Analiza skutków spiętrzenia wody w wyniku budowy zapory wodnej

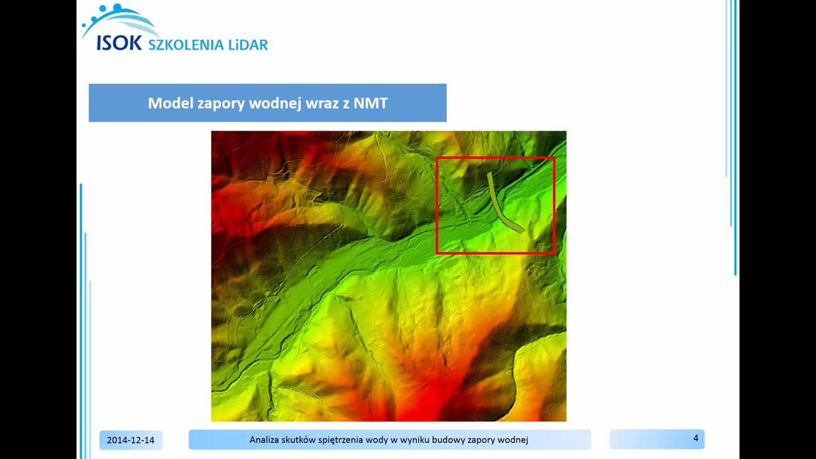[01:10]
wykonasz model zapory wodnej. Proces ten pozwoli na zdefiniowanie obszaru zalania przez hipotetyczny zbiornik wodny i w rezultacie na wykonanie analiz przestrzennych.
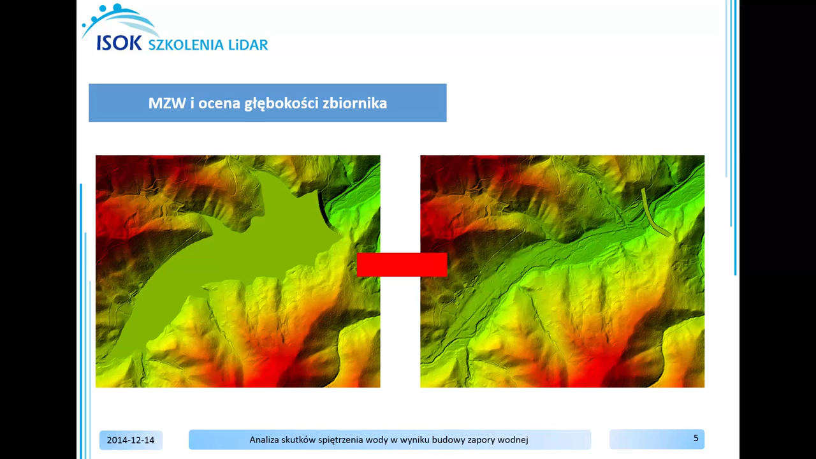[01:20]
W trakcie ćwiczenia będziesz generował model zwierciadła wody w celu oceny głębokości zbiornika. Będziesz dokonywał analizy obszarów zalania pod kątem głębokości zalania budynków i długości przerwania szlaków komunikacyjnych. Finalnie dokonasz analizę objętości zalanej klasy roślinności.
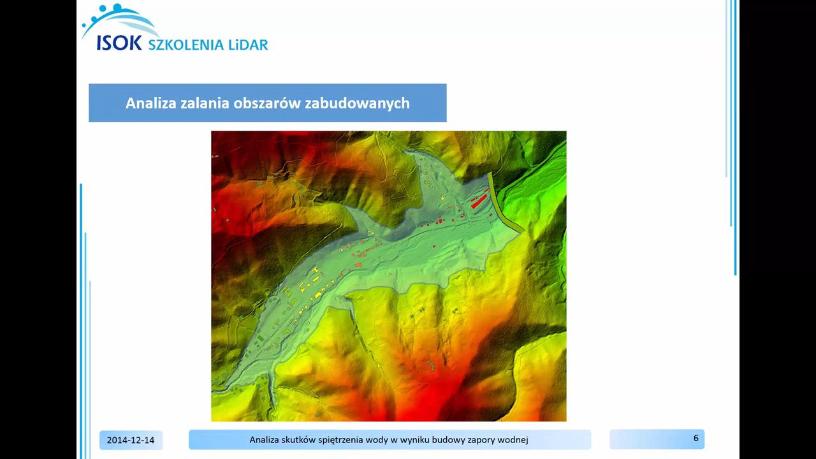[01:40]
Wykorzystując pasek narzędziowy LP360 i funkcję generowania produktów pochodnych wykonaj numeryczny model terenu z wykorzystaniem linii nieciągłości terenu. Aby rozpocząć eksport powierzchni wybierz w Export Type Surface.
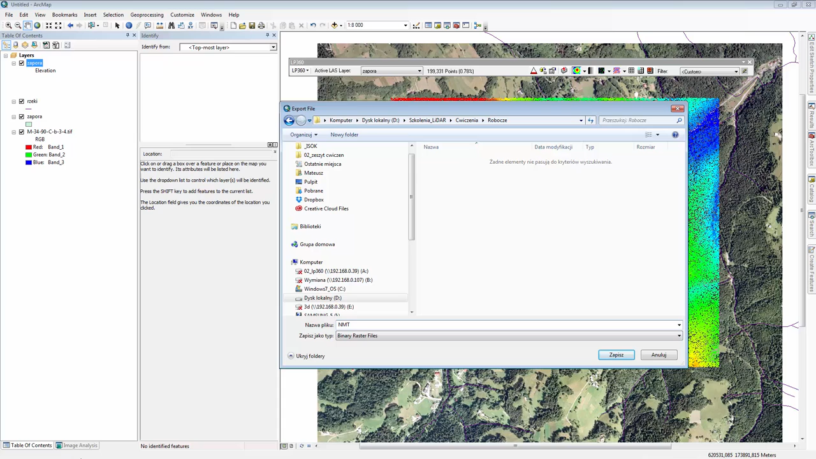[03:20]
Ćwiczenia robocze, a tam nazwa NMT Zapora. Przyciśnij Zapisz. i w celu wykonania eksportu przyciśnij Finish. Po wykonanym eksporcie przyciśnij OK i dokonaj identyfikacji obszarów znajdujących się pod wodą.
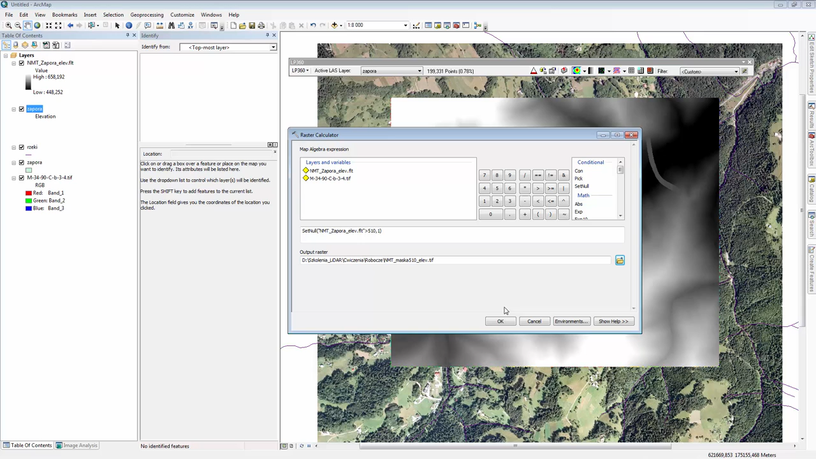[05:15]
Kropka TIF Przyciśnij Save i dokonaj reklasyfikacji rastra.
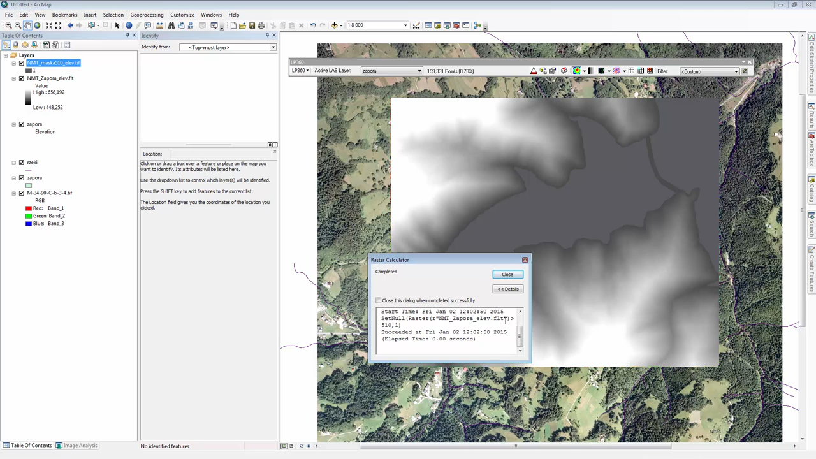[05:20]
Po wykonaniu reklasyfikacji rastra otrzymałeś obszar, który znajduje się poniżej rzennej 510. Aby wyodrębnić obszar zalania wodą przetwórz raster do wektora wykorzystując funkcję Raster to Polygon.
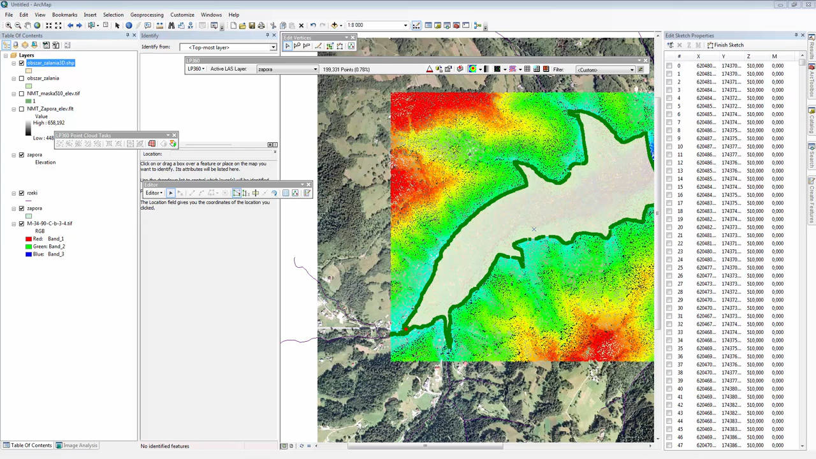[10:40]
Wartości Wysokości Dla klasy Grand W obszarze Zalania Możesz dokonać Analizy Objętości Zapory Wodnej Aby zadanie mogło być wykonane W południowo-zachodniej części Zbiornika Występuje błąd geometrii Przybliż się do tego obszaru
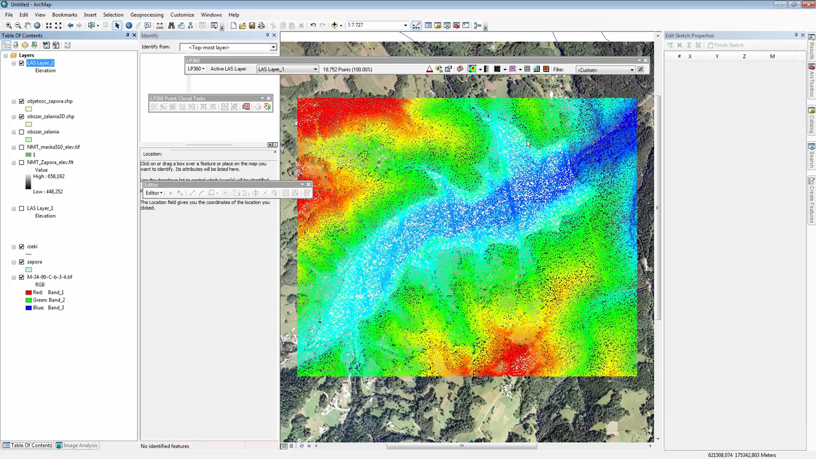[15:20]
I Dokonaj Przeklasyfikowania Chmury Punktów Tak, aby Obszar Znajdujący Pod Zbiornikiem Wodnym Z klasy Drugiej Został Przeklasyfikowany Do klasy Dwudziestej W celu Jeszcze lepszej wizualizacji Danych Danych LIDAR Zmiany Klasy Zmień Styl wizualizacji Na wyświetlanie Mury punktów Według Klasyfikacji
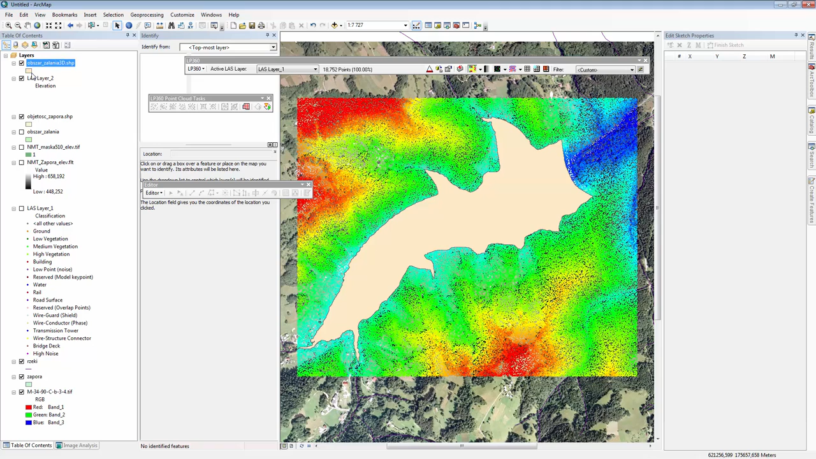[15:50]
Dokonaj Przeźroczystości Warstwy Obszar zalania 3D Shape Przyciśnij Hollow Możesz pogrubić
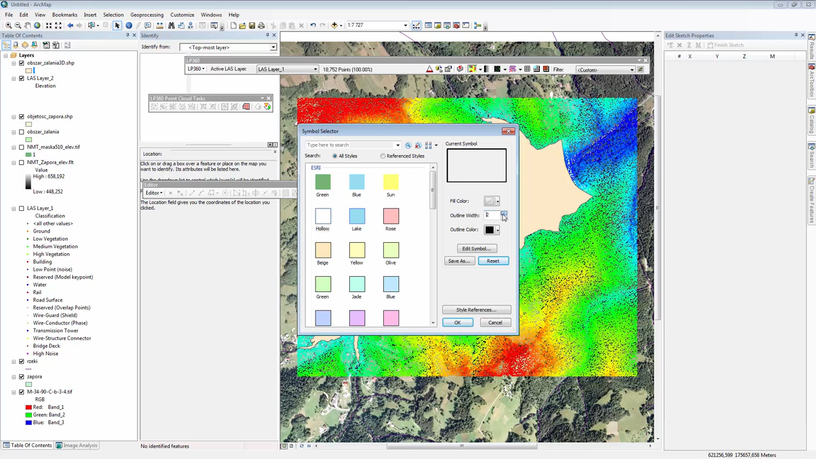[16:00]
Obrys Dla tej warstwy I Dla warstwy Drugiej Wybrać
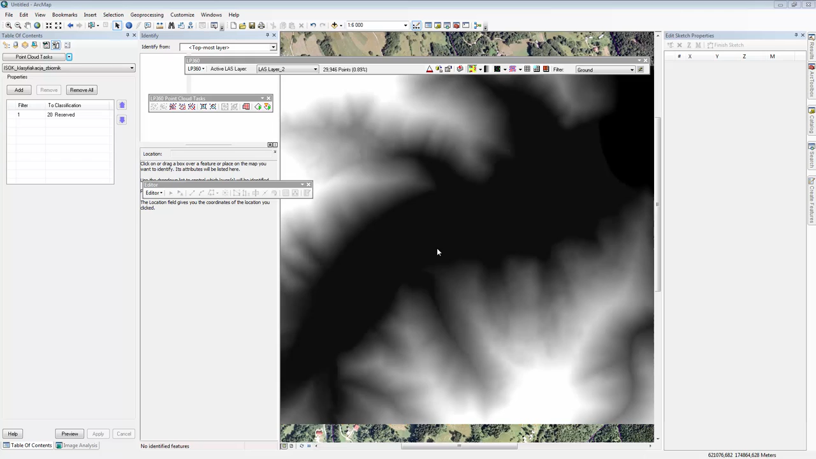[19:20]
Dwóch Modeli Rastrowych Odejmij Numeryczny Model Terenu Zapora Od modelu Zwierciadła Wody Wykorzystując Funkcję Minus Dostępną w Arc Toolboxie W grupie Narzędzi Spatial Analyze Tools W funkcjach Math
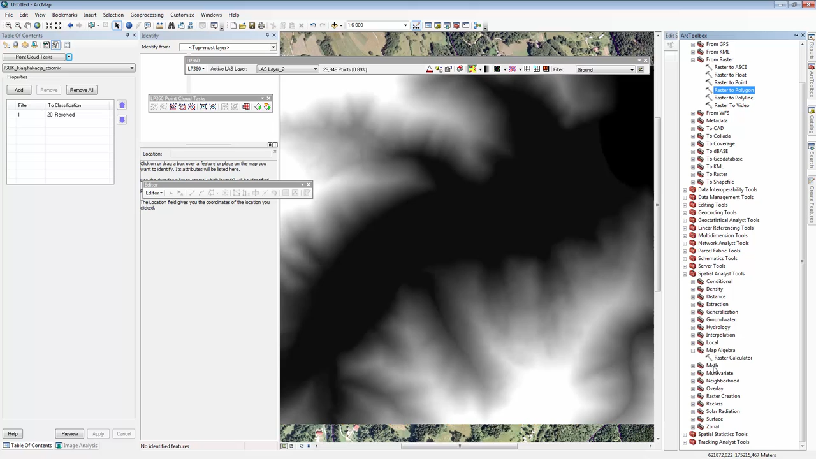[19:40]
Wybierając Minus Jako pierwszą warstwę Wybierz MZW Natomiast